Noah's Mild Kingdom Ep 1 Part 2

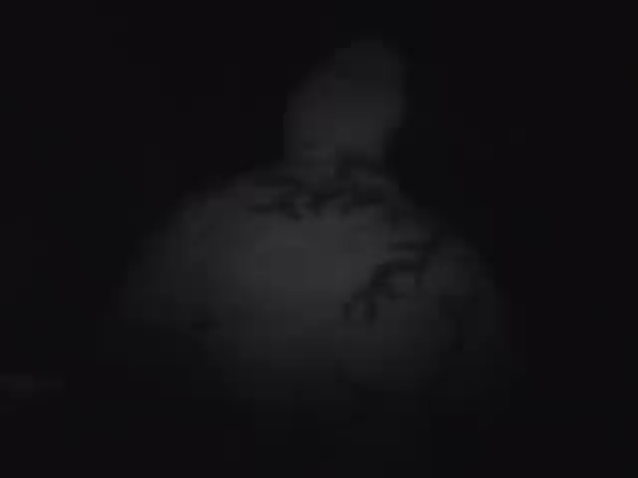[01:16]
Um. Oh. Right here. What do we got here? Did you see? It's a nice spider. Most likely a North Amazonian long-horned beetle toed eater.
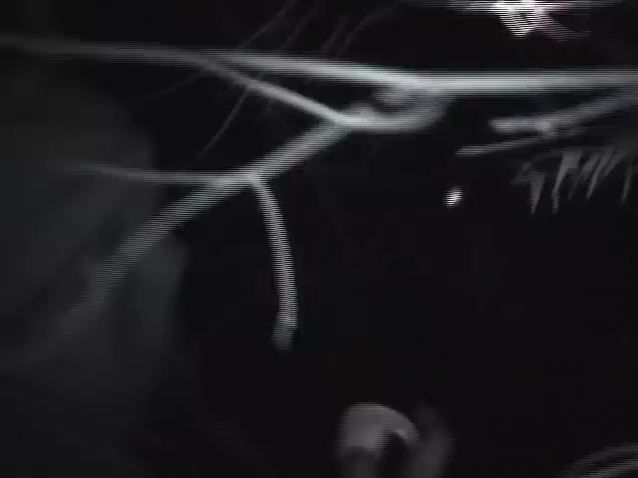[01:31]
It's, uh... Normally cruises around these parts. Very poisonous. One ounce of its venom could kill nearly...
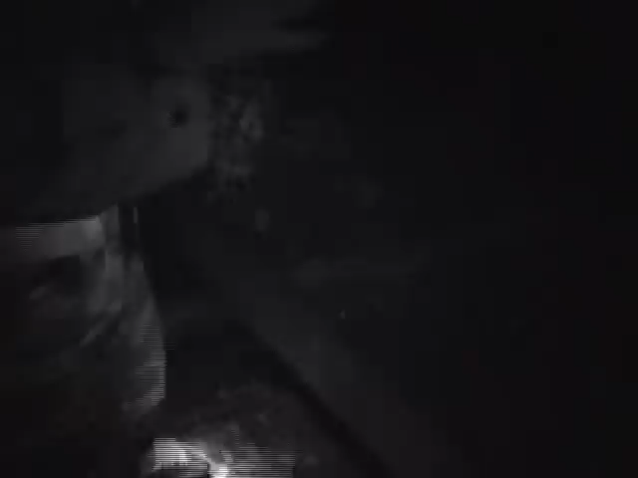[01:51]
Shit. Oh! Oh! We can use that venom later on. Alright.
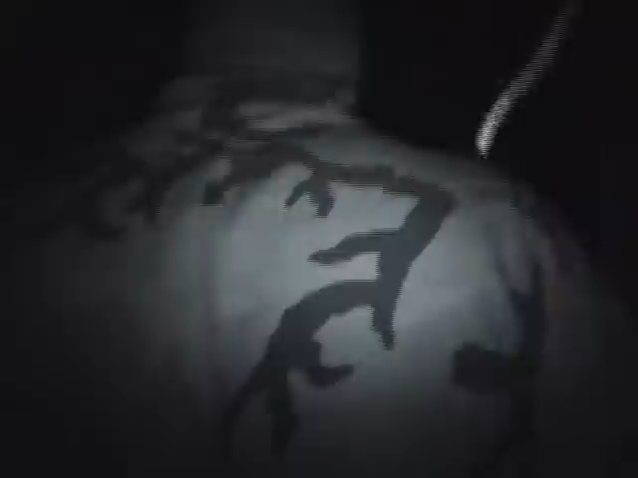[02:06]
As we keep going... Uh... Oh shit! It's gonna get a lot thicker. As you can see here.